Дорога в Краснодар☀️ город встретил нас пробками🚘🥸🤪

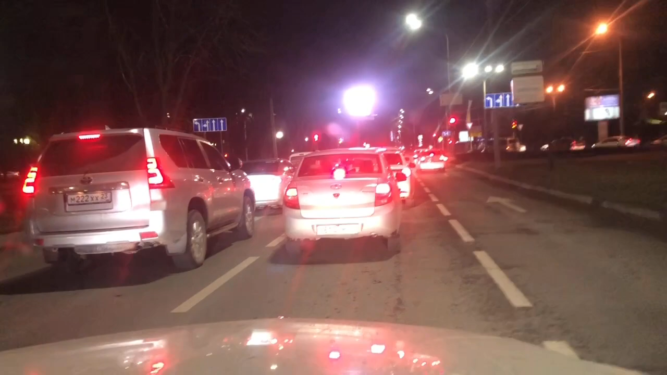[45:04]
Тут тоже парк. Ну, парков здесь много. Как я посмотрю. Такая аллейка. Так, клиника ЭКО-репродукция Эмбрио. Так, улица Дзержинского направо. Не вижу вообще нифига. Ну, покажи эту траву-то. Газон, то есть, траву, говорю. Зеленый газон.
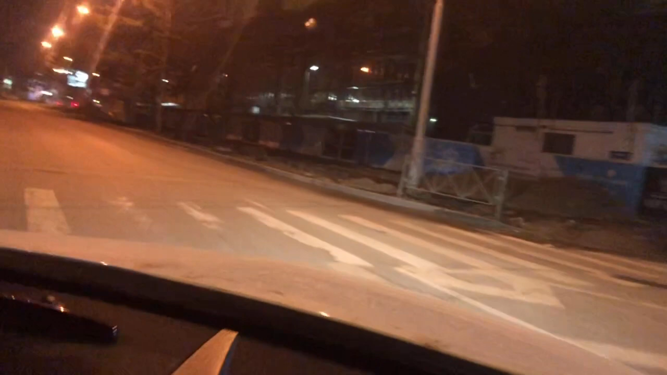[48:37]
Где-то здесь будет поворот. Направо? Да, вон, наверное, заезд. Вот этот? Да. А вон, да. Ой, проезд трамвайный 7А.